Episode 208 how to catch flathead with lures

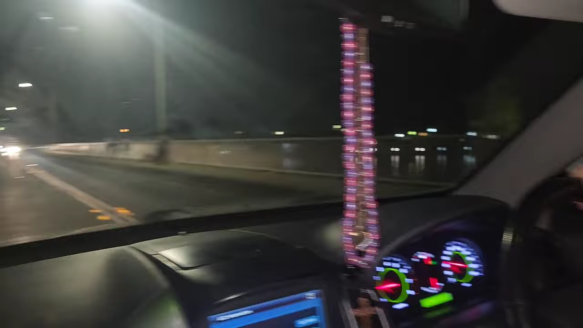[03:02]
Um, heaps of people are out. Having a laugh, it's good. So, I don't think we're going to find a spot tonight, but we'll try.
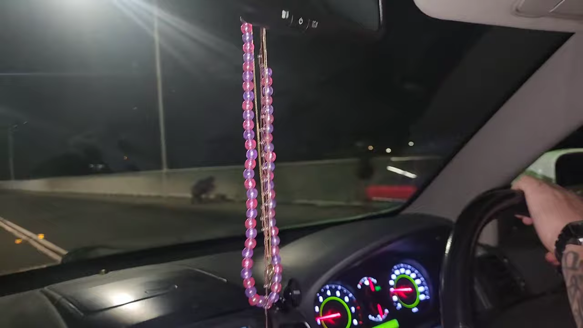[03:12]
Um, just going to park the car up and then, yeah. Look, it's full as well. Everyone's out tonight. That's all right, that's all right.